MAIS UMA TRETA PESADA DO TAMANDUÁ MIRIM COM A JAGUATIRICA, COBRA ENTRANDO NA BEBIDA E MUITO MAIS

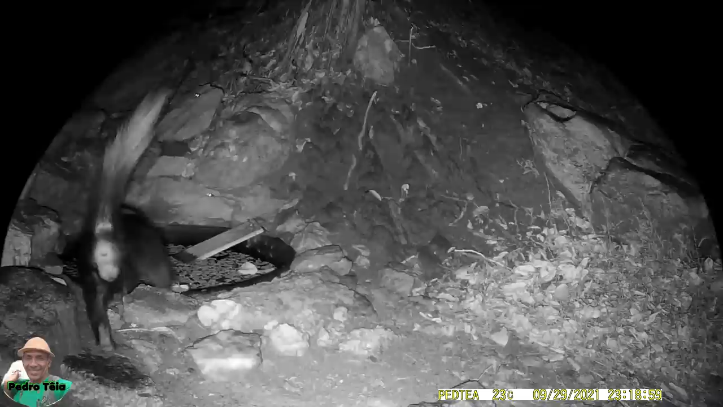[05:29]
O outro mamífero a aparecer é uma lenda cangambá. E estava com muita sede. Durante a madrugada, o filhotão apareceu mais uma vez. O dia logo irá clarear e o confronto não será nessa noite.
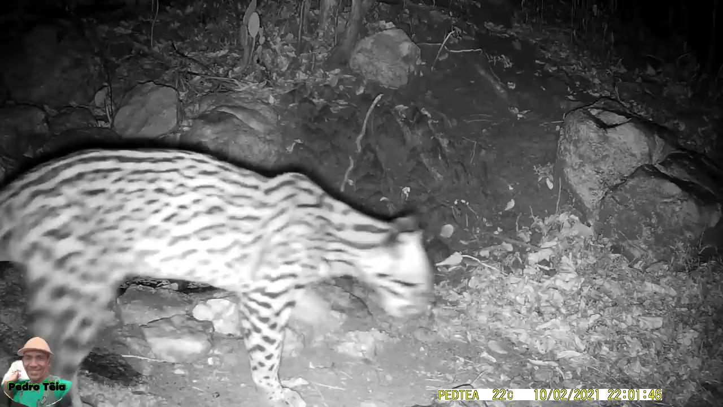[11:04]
E lá vai ele atrás do Tamanduá Mirim. Até que o Tamanduá Mirim aparece bebendo água.
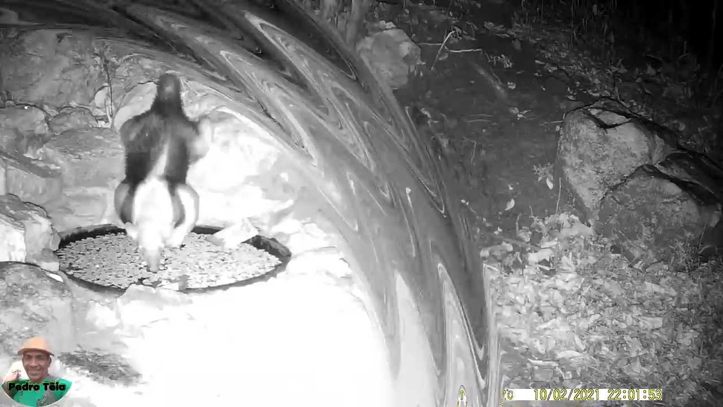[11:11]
E ele lá, só de olho. Com certeza, ele olhando para esse Tamanduá, ele pensa o seguinte. Olha só que Tamanduá grande.
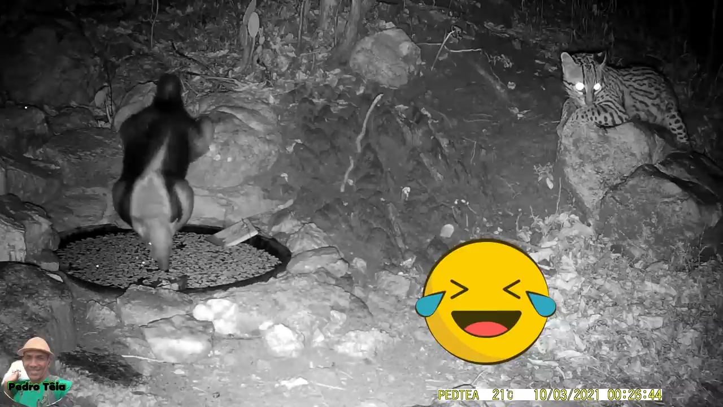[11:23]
Vou dar um bote por trás, vou pegá-lo e passar uma semana tranquilo, só comendo carne. Deixe só ele dar as costas que vocês vão ver. E esse moleque é travesso mesmo. E basta o Tamanduá Mirim dar as costas que ele vai lá aprontar.
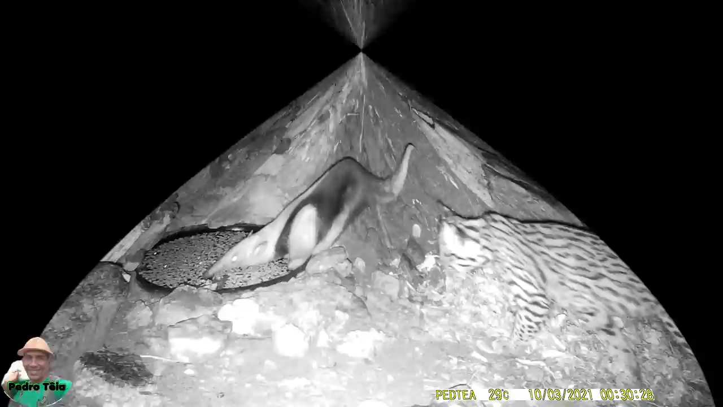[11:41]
E olha o bote. O bote que ele leva. Na linguagem animal nordestina, com certeza o Tamanduá Mirim disse isso para ele. Me deixe quieto, filho da peste, senão eu arrumo com você, seu desgraçado. Não me deixe em paz, esse filho do cabrunco.
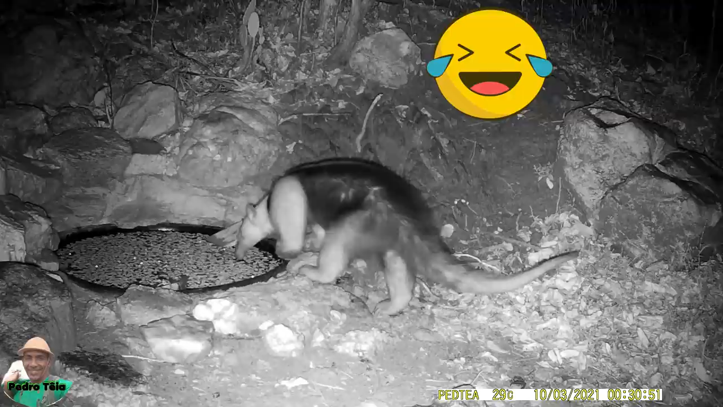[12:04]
O pior é que esse jovem realmente adora acompanhar o Tamanduá Mirim. Já vimos isso em outro vídeo. Não sei qual o objetivo, mas note que ele fareja o local procurando ele. E quando percebe por onde ele foi, acompanha indo pelo mesmo local. Tudo indica que ele quer ser amigo do Tamanduá, mas o Tamanduá não quer ser amigo dele. Ele vai bem confiar em um bicho traíra que a qualquer momento pode querer comê-lo. E no dia seguinte, se reinicia a movimentação de rolinhas no local.